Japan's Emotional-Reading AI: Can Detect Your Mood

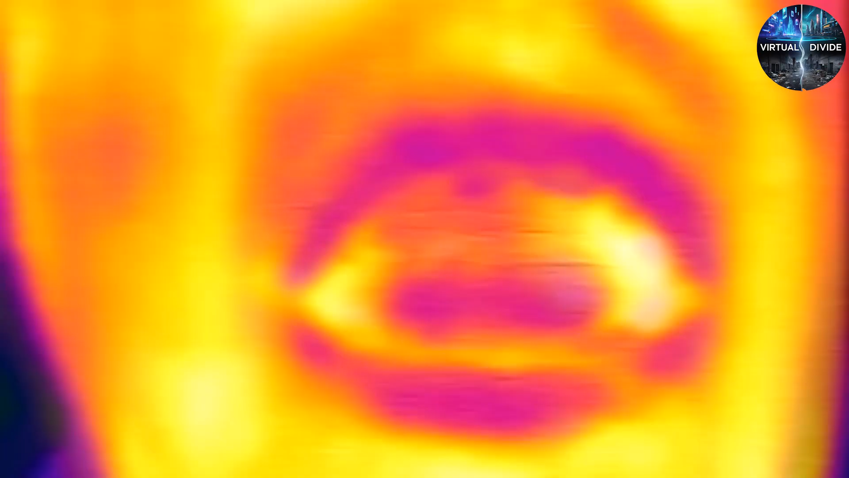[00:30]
heart rate fluctuations captured by specialized cameras, even how long you stare at a screen.